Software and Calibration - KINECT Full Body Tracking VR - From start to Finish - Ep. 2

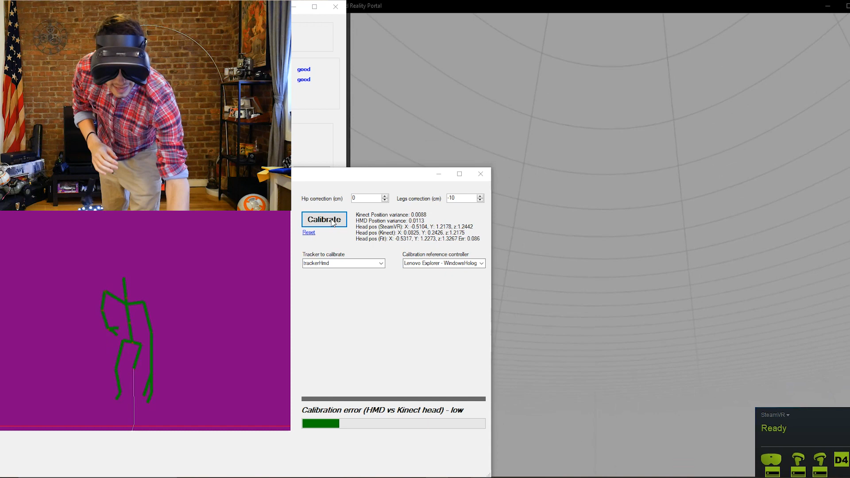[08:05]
let's start on let me make it this a little smaller over
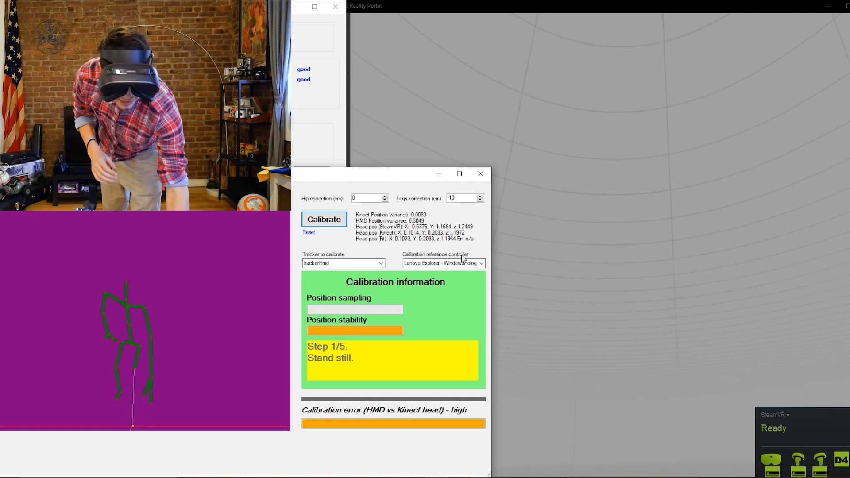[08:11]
here and let's start to go in the different position
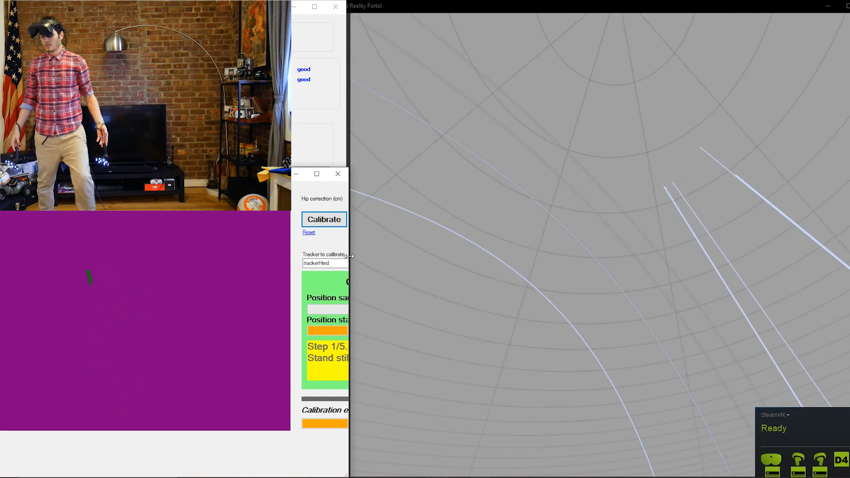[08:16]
so open hands and over here and we'll do the first
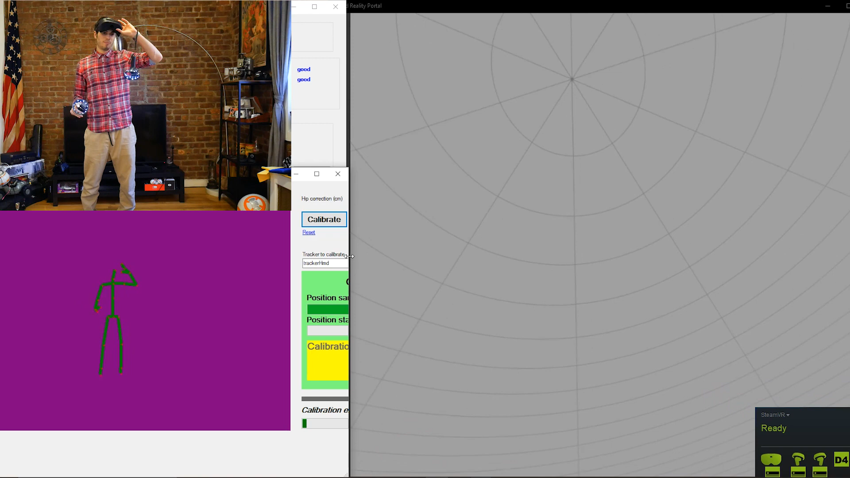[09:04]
put this on as you can see on the right part of the screen is what I
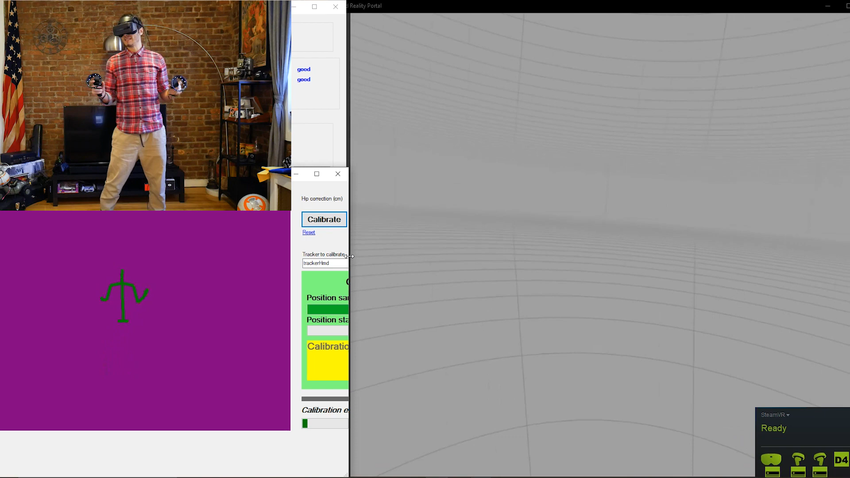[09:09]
see on SteamVR so the void exactly nothing and when I'm gonna look down there should be my feet and my hip going around like in the skeleton so